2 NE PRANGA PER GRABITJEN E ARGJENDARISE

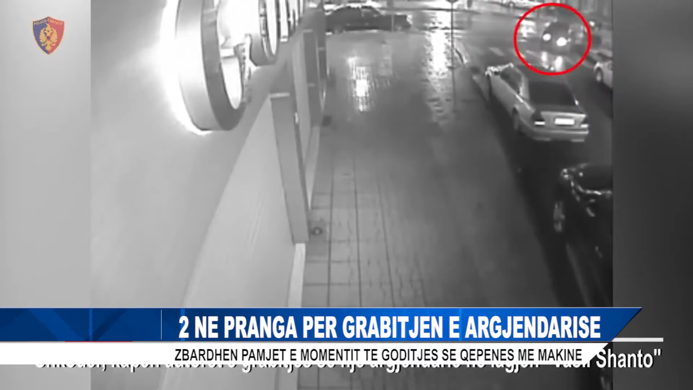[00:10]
Në pëmjet duke qartë se si njërin nga autorët ka goditur qepenën e argendarisë me automjetin e vjedhur. Pasje godet të parën herë, a i bën edhe një goditet të dytë, e më pas lagohet me mjetë pak me trametutje,